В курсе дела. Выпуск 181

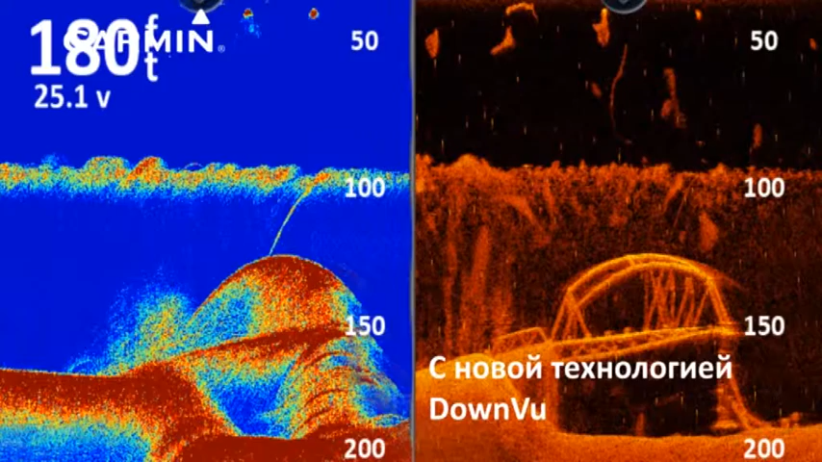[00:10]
On screen: depth 180 ft
Одновременно можно увидеть показания простого холота из функции Даунфул. Хорошей рыбалки. Удача приходит с Гармин.
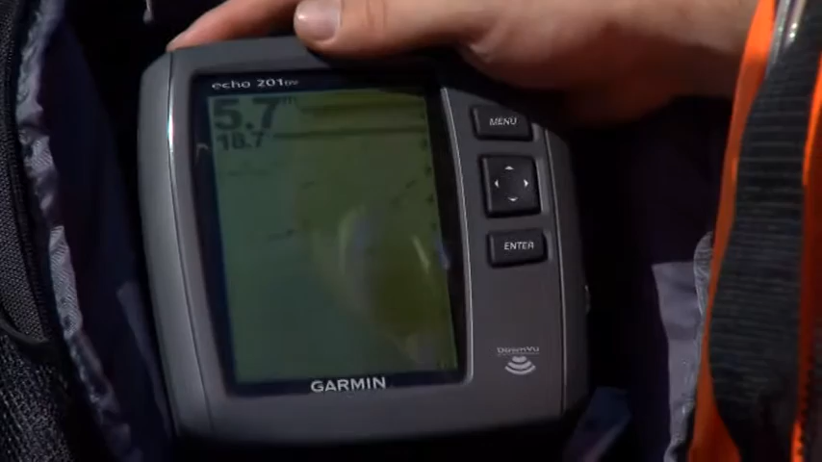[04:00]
Эхолот имеет большой достаточный дисплей, что позволяет разместить на нем сразу много информации.
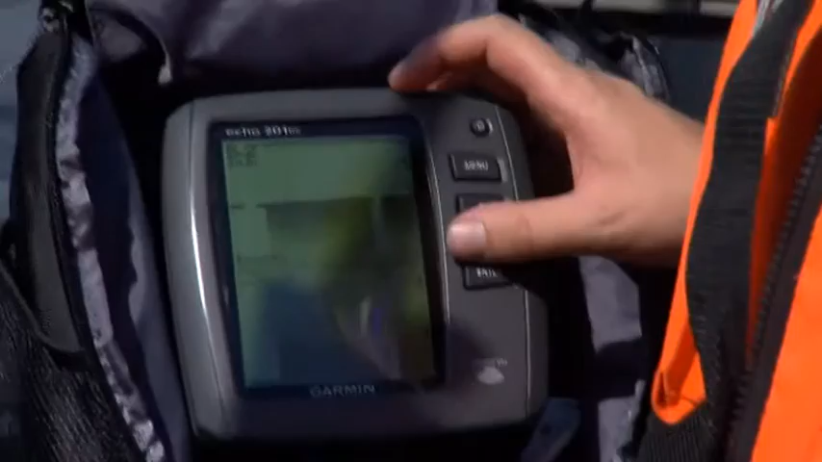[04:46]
По флешеру он представляет из себя сырой и необработанный сигнал с датчиком эхолота.
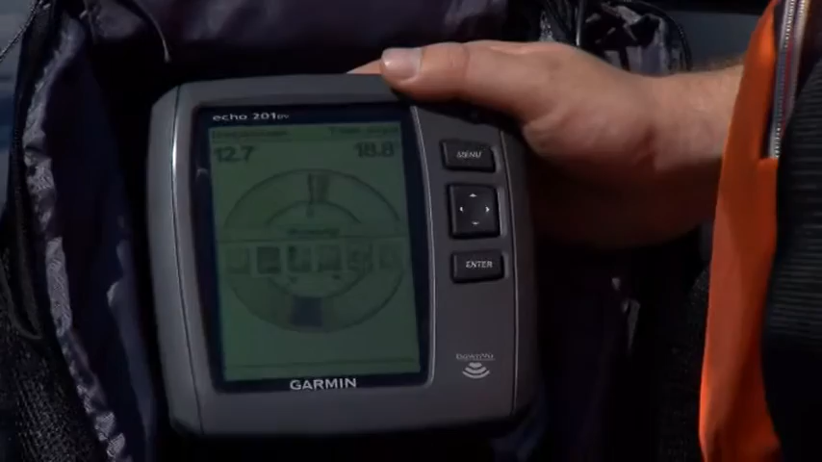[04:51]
То есть под нами глубина сейчас 4,7 метра, и он показывает в виде линий все объекты,
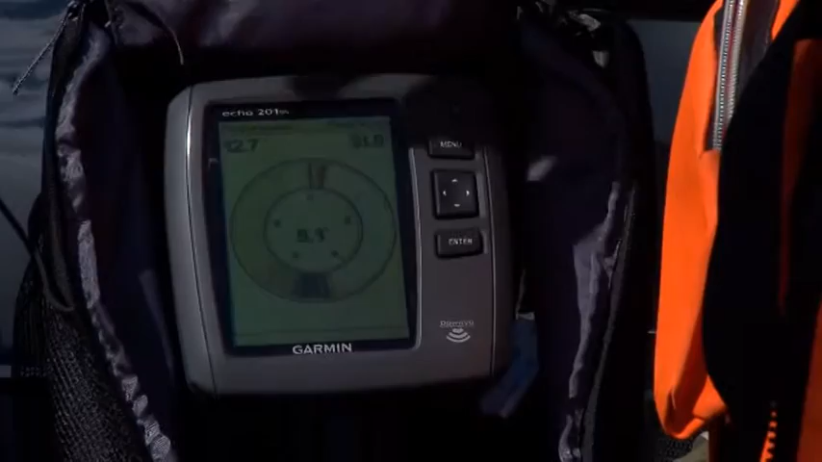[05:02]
которые находятся в толще воды на глубине 0 метров, 2 метра, 4, 6, 8 и так далее.
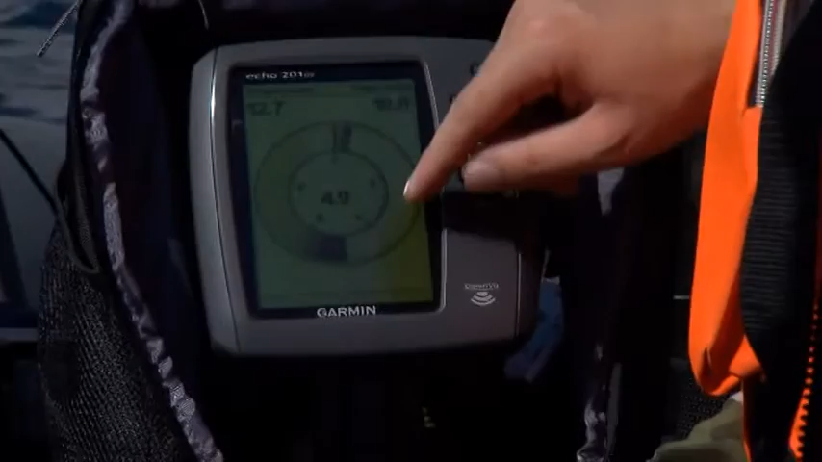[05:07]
Многие рыболовы пользуются этим при ловле рыбы.
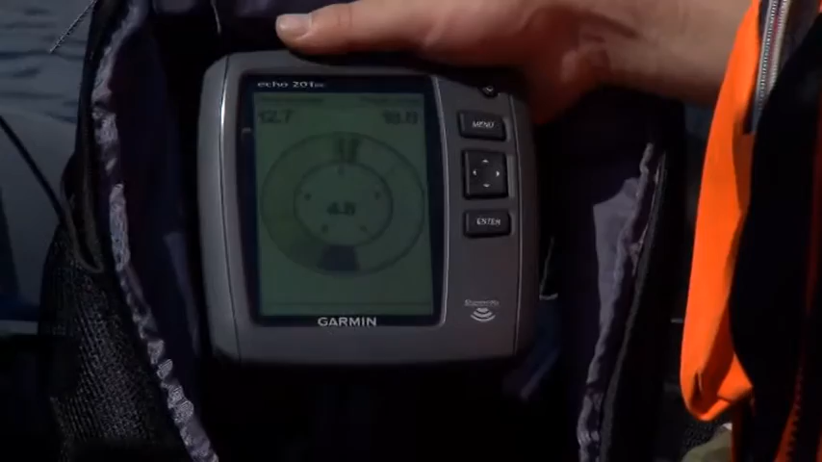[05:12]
Например, вы можете увидеть, на какой глубине находится ваша насадка,
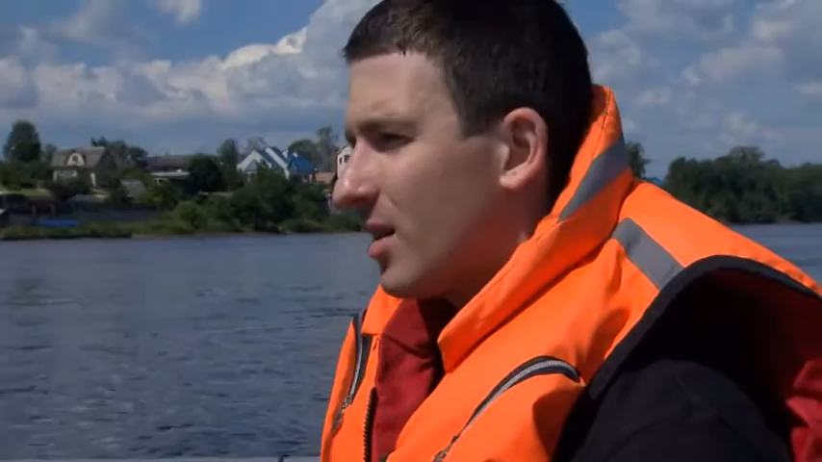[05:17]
на какой глубине рыба и даже где именно произойдет поклевка. Есть отдельные числовые показания.
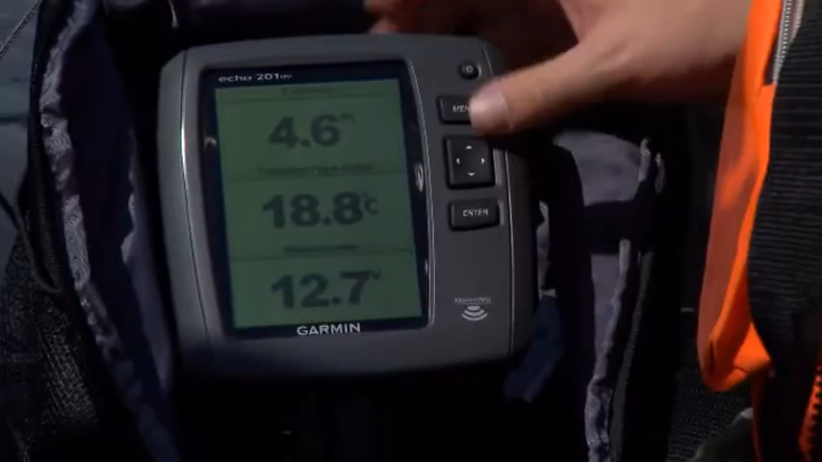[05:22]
On screen: water 18.8°C
Естественно, это меню полностью настраивается. Основное то, что он показывает, это глубина, температура воды в градусах Цельсия и напряжение аккумулятора. Можно вывести скорость, если подключить датчик скорости, и другие показания.